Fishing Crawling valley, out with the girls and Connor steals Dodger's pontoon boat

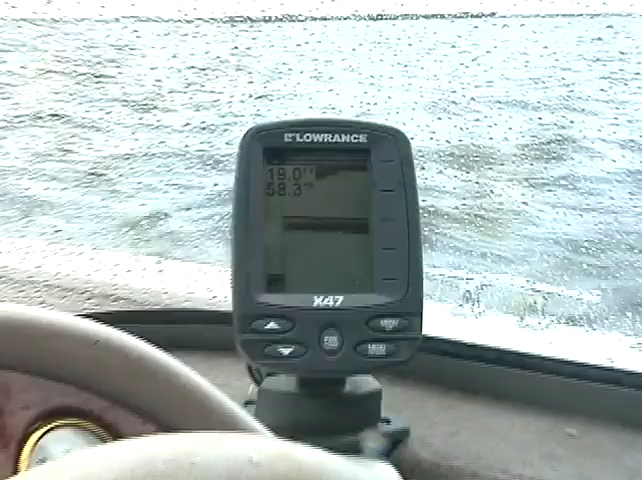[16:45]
It's taken us a bit, but we found one of the many parts of the lake where the depth of the lake has changed from 20 to 30 feet to the mid-lake hump of 7 to 8.